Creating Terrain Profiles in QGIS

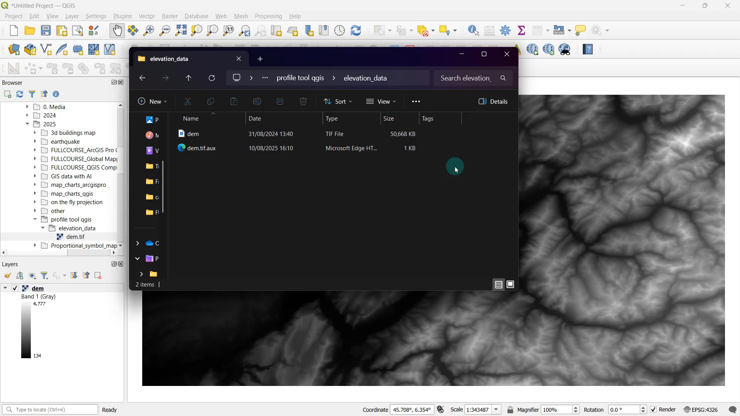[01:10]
And before I go ahead to the cross sectional profile generation part, I'm just going to get myself familiarized just a little bit to get a hang of what this data set represents. Now here on the legend, you can see that it indicates that the elevations do vary from 134 meters all the way up until 4777 meters. So it's relatively a huge range. And the darker colors are supposed to be showing these
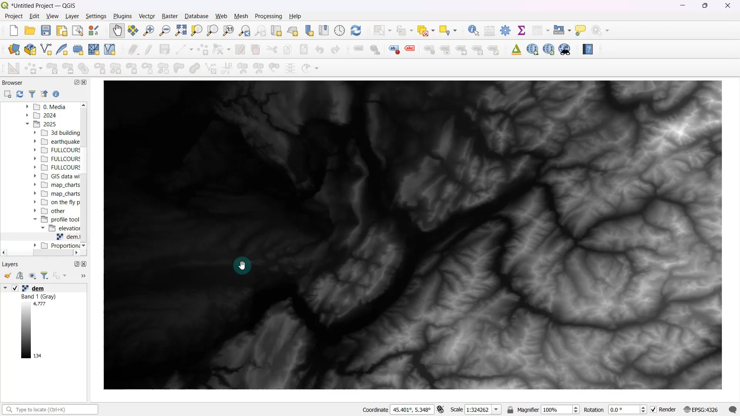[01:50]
low elevations and the lighter colors should be showing these high elevations. Now just as a personal preference, I would much rather go ahead and change this to something a bit more vibrant than just having black and white, just so that I would be able to see those highs and lows quite clearly. So I'm just going to double click over here.
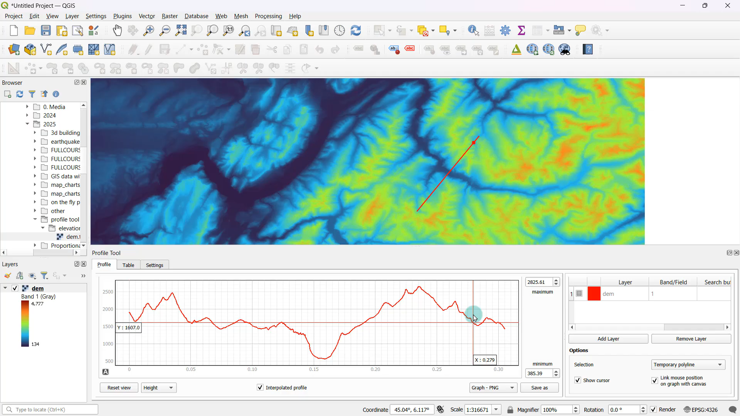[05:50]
So this is pretty much how you generate the cross sectional profiles. And your cross section doesn't really have to be a straight line always. For example, let's say if I wanted to have a line with curves like this, I could very well do that as well. And to be done with it, all you have to do is just right click once. So now what we are seeing over here is basically the cross sectional profile along that polyline segment that I just digitized over here on the map.
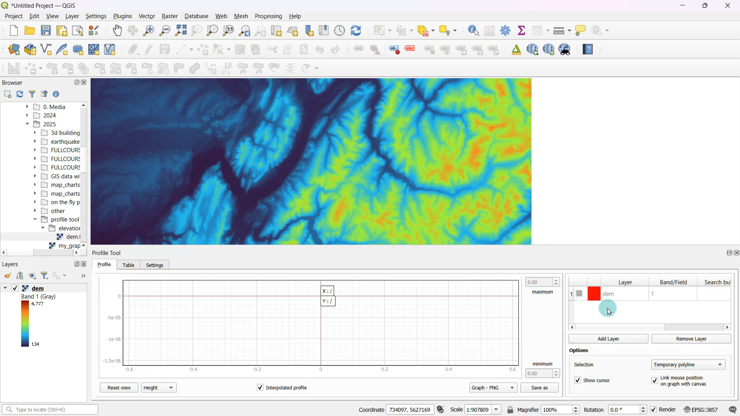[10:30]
And now if I go ahead and try to generate a cross sectional profile for this particular line, now do you see that my x axis has been changed to vary from zero all the way up until about 35 or 36,000. And in kilometers, that's about 35 or 36 kilometers. And that makes perfect sense. So if you ever get stuck in that issue of your x axis,